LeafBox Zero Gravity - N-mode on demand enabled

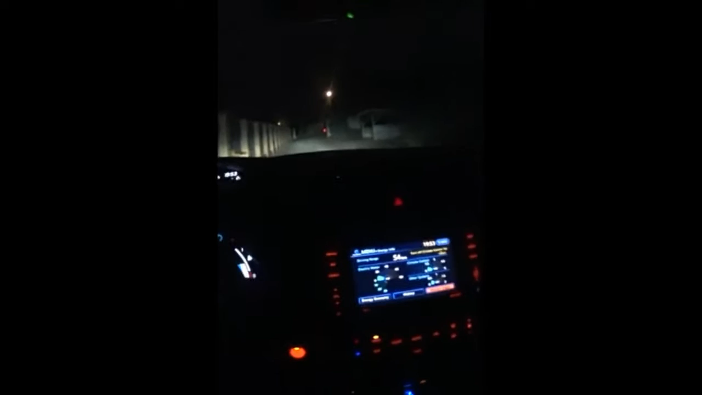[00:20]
with a Outlander PHEV it has puddles at the steering wheel and you can change the braking resistance level of braking from B0 this means no braking like neutral in leaf up to B5 which is let's say something similar to B in leaf but in Outlander it works like this that if you have a B0
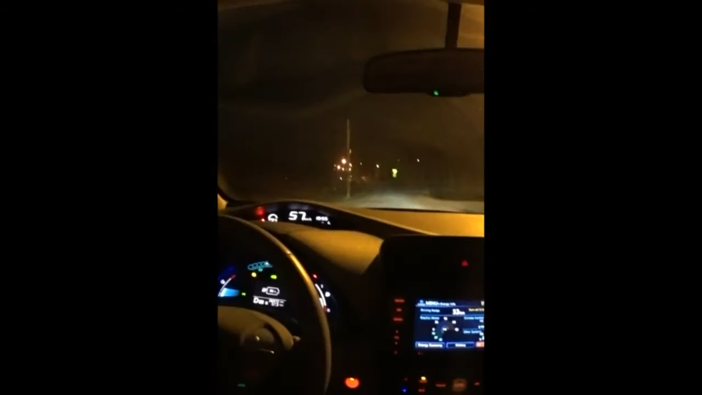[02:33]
back to zero I hope you understand now I can very easily control they're rolling and enable rolling without without switching neutral so I can accelerate but I can roll if I want I hope I have explained you that the future future it's not a free agent it's not anything special but it will help us I think to to